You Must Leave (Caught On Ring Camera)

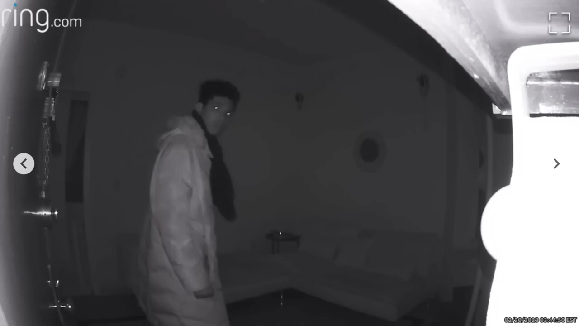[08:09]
Says they've already notified their landlord and maintenance.
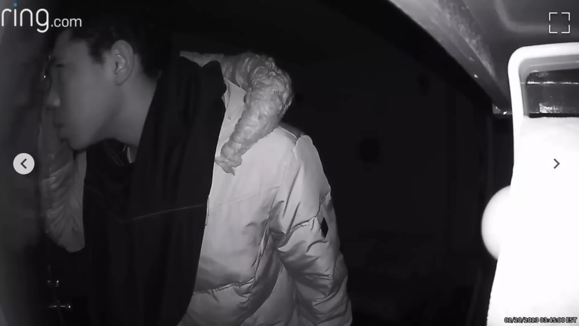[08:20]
He came down the fire escape and broke through her bedroom window.
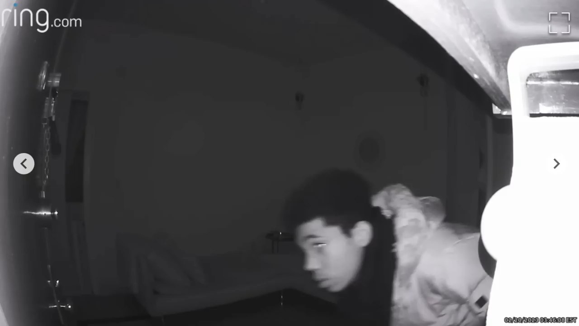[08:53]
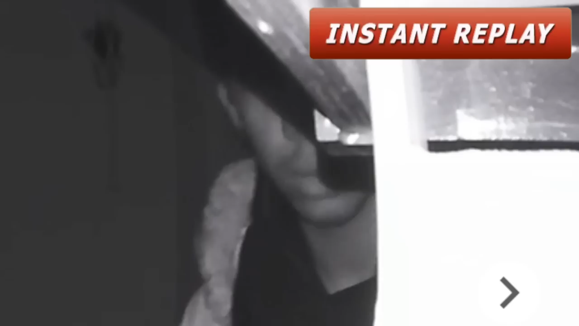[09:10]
This guy's the definition of creepy.
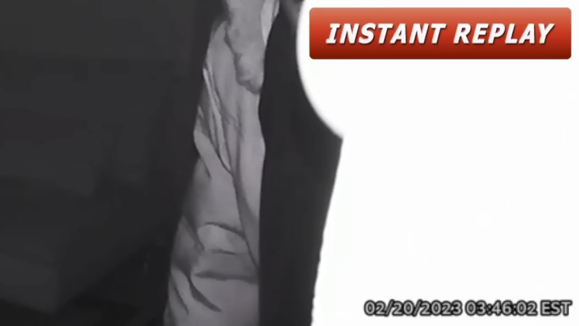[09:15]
I heard of the crip walk, but this guy's creep walking.
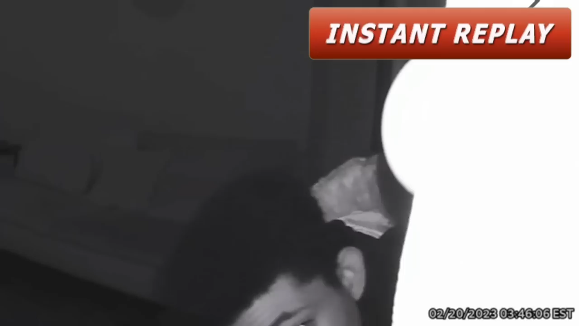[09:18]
He needs to kick rocks immediately.
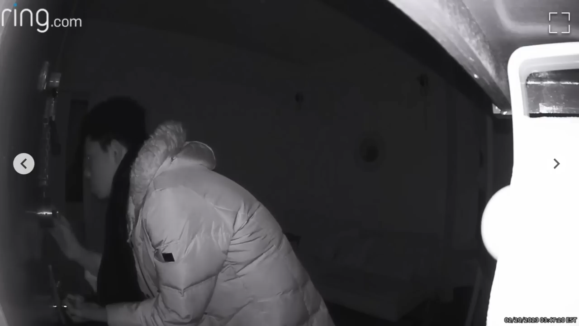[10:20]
Front door and went back upstairs to the rooftop. This this woman's definitely gonna make sure to have better security for those windows.